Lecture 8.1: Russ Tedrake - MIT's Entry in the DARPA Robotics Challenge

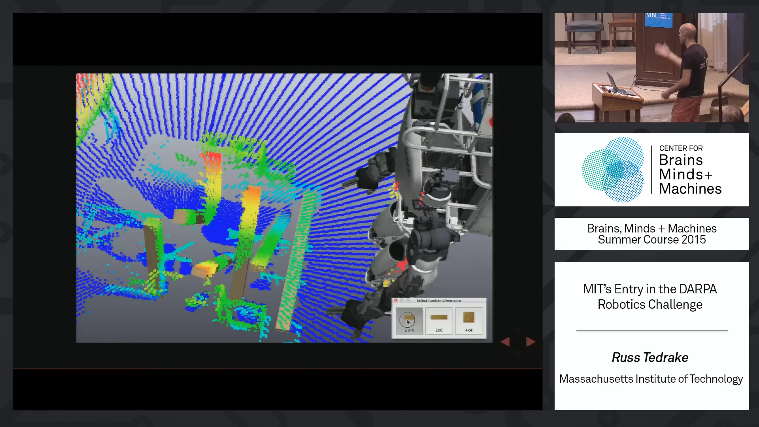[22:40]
the best fit to a two by four to that local group of points. And that, and that works well. And so the robot didn't have to think about the messy point clouds when it's doing its planning.